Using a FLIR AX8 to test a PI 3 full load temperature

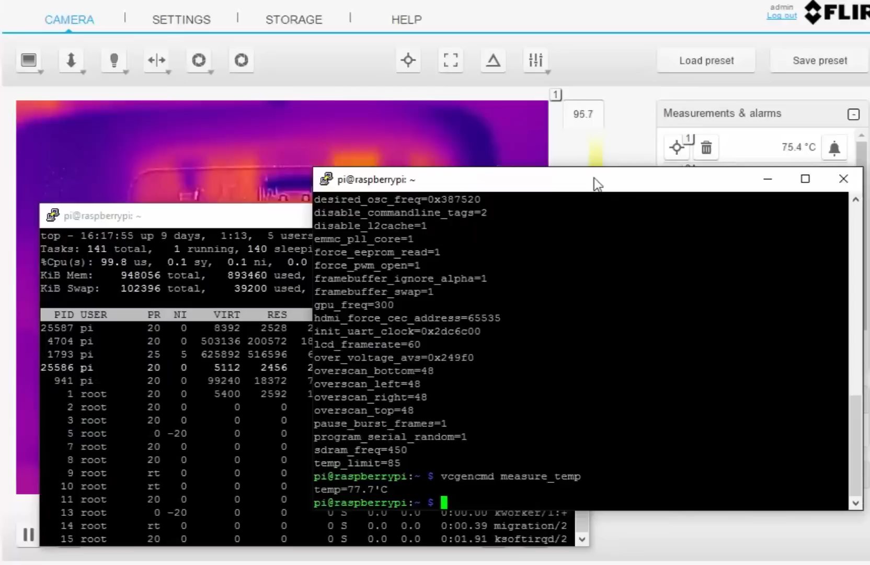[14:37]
On screen: spot 75.4°C
So 160, 77, that's 30 degrees difference.
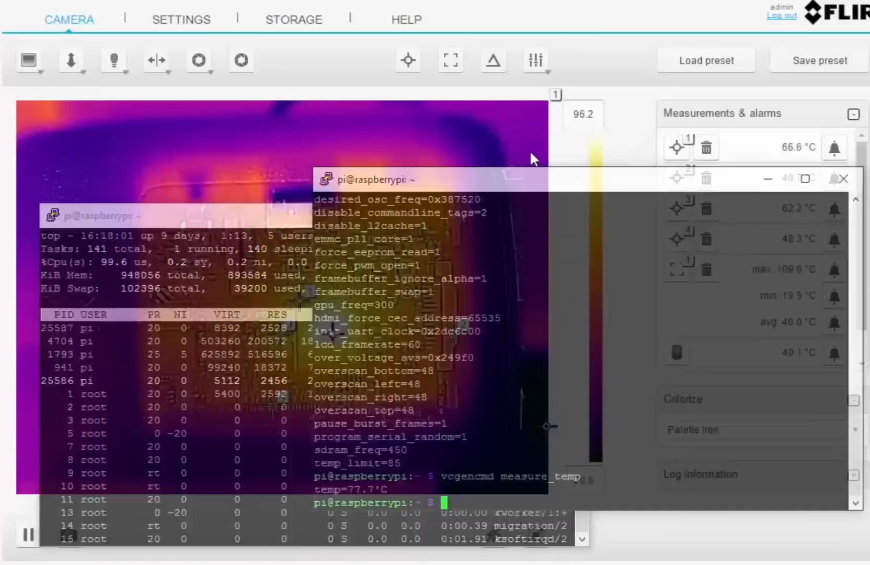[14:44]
On screen: max 109.6°C, min 19.5°C
Now, one thing that is not clear is where is the temperature sensor when you're doing that on here. I would assume that it is probably in this chip somewhere. But if I take this number one and say put it in the corner, all right, you can see number one there is reading around about 66 degrees, 67, 70, which would align with what the temperature sensor is saying. But the central frequent, the central temperature, which is where that one is that's floating around,
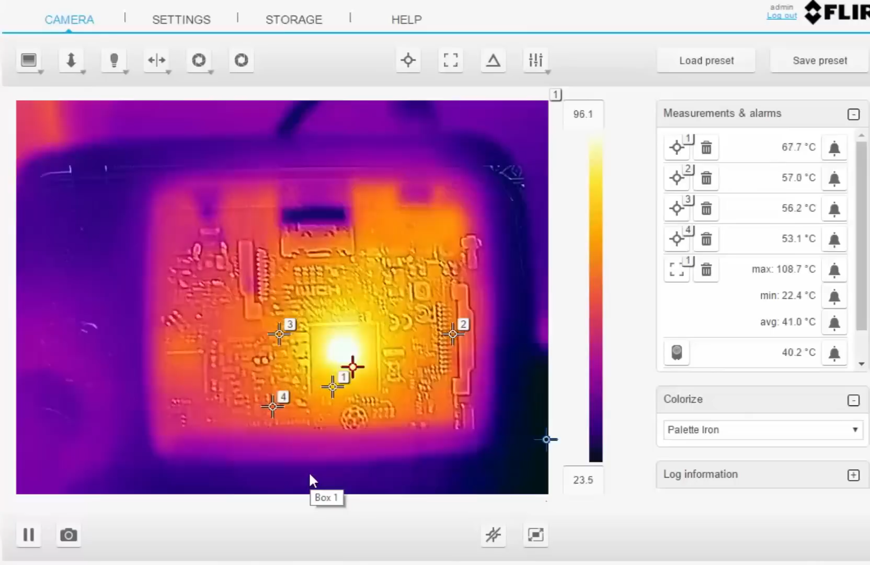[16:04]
On screen: max 108.7°C, min 22.4°C
This is like 30 degrees difference more than 30 degrees, so almost 40 degrees difference from the edge of the chip to that central hotspot of the chip, which is obviously where the CPU cores are. So be aware of that. When you use the measure command in the console, whether you're doing the cat or the VC general command measure temperature, there's only one temperature measurement and under load, it can be significantly different if you're running a CPU intensive application versus maybe a GPU intensive application. Now, I don't have any GPU intensive ones here,
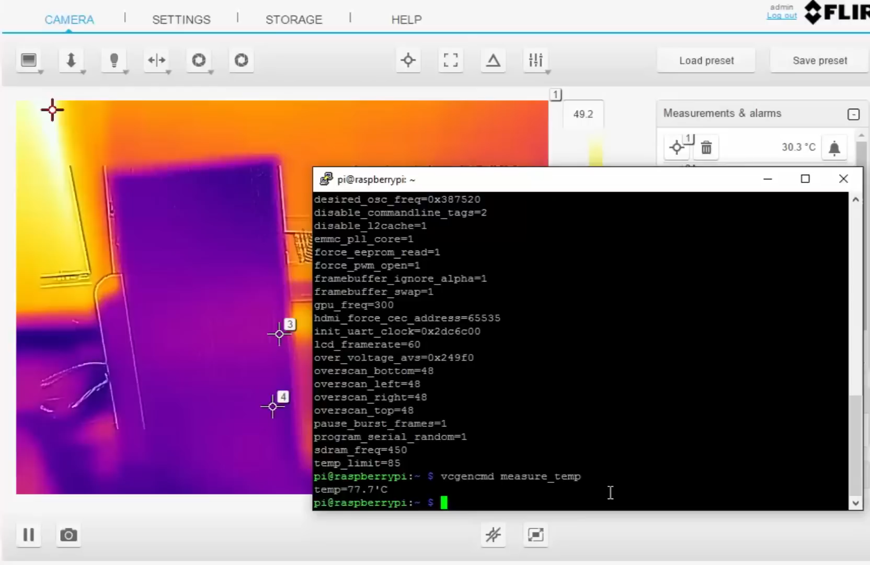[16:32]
but you can see just from the thermal imagery that there is a massive difference between the CPU hotspot right in the middle of that chip and the outside edge. And I would imagine that the GPU itself is going to be probably further out to one of those outer areas, maybe. So you can't trust, especially at high loads, what the CPU temperature is telling you. Oh, sorry, what the silicon temperature is telling you.
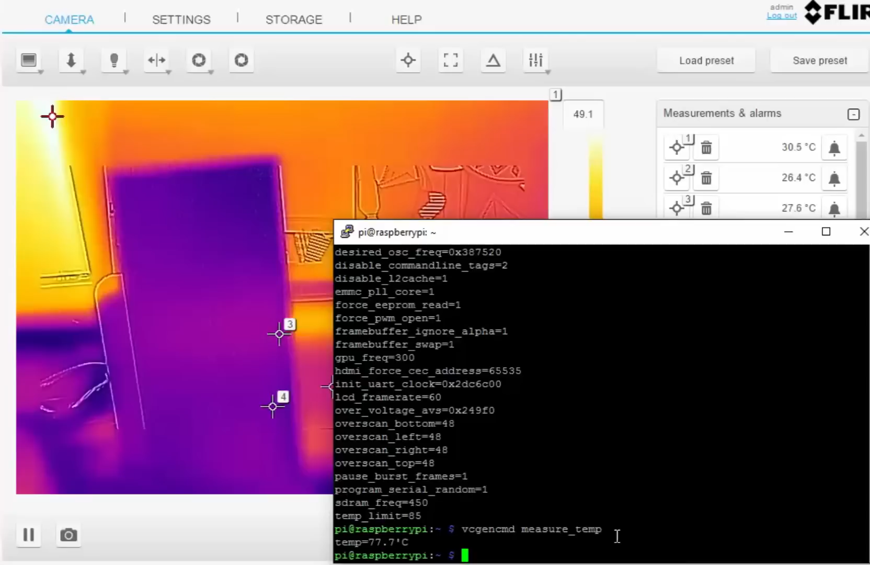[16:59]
It's not necessarily trying to tell you the CPU. It's probably just telling you the average GPU temperature. In fact, if I deliberately hold my thermal imager back, right, as you can see right here up close, it's telling me it's 110 degrees. If I bring it back, so it's having, using less sensors and doing more of an average, you can see way back here now, where it's probably just one, it's now reading like in the high 90s.
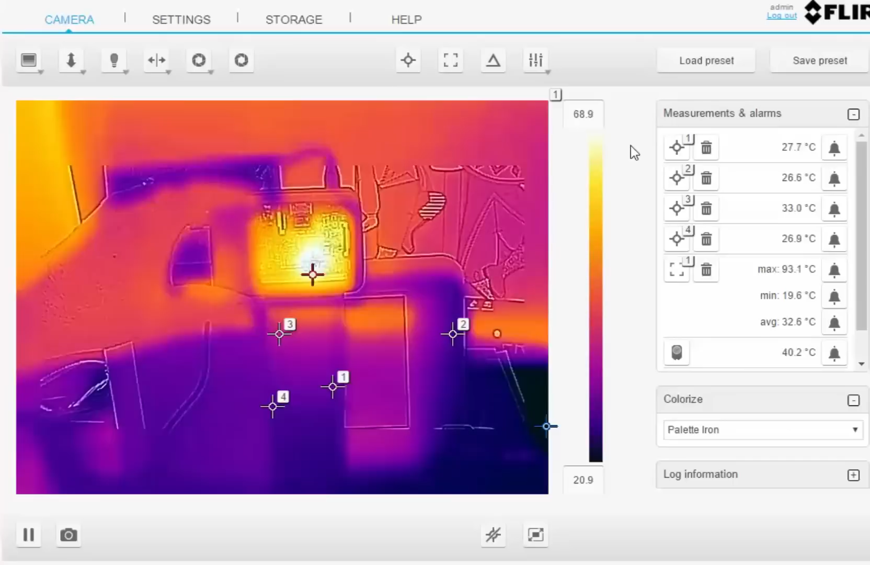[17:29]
On screen: max 93.1°C, min 19.6°C
So it's lost about 10 degrees. If I come further back, right, so it's reading about 90s. So even there, right, it's not, it's reading much, much higher than the thermal sensor is reading. So I would imagine that that thermal sensor is probably on the outer edge of the chip or something like that. I don't have an image of the silicon, so I don't know where precisely it is, but it is certainly not smack in the middle of the CPU. Anyway, that's it for now. I hope you like that, and I hope it clarifies a few things.
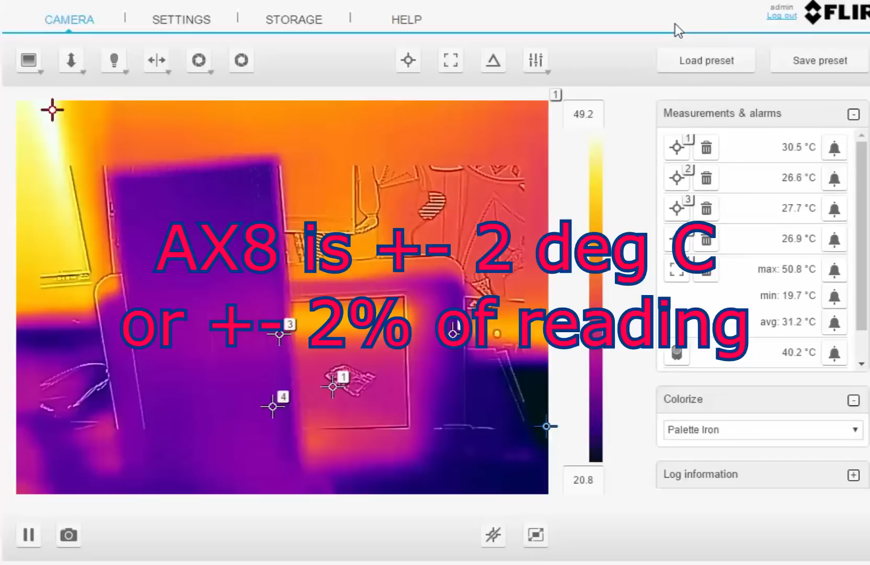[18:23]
On screen: max 50.8°C, min 19.7°C
The thermal imager is fairly accurate. I mean, even if it's, even if it was 10% out, which it's not, it still shows a massive significant difference in the temperature sense of the thermal imager versus the pi itself. So yeah, I think that there's a lot of skepticism around how well this is reading at the under load, and you can see why. So if I find out more information, I will do another video. But if I didn't have the FLIR thermal imager from RS components, I wouldn't have been able to do that for you.